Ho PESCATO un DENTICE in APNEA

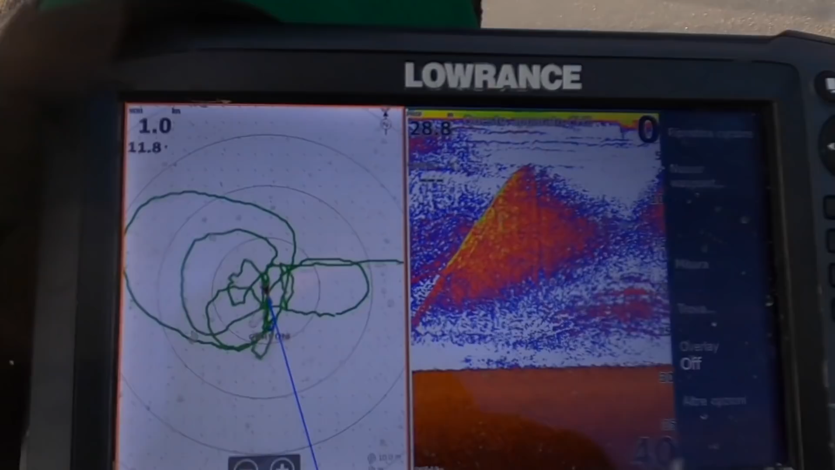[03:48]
siamo su una batimetrica dei 40 metri io sono sceso alla ricerca dei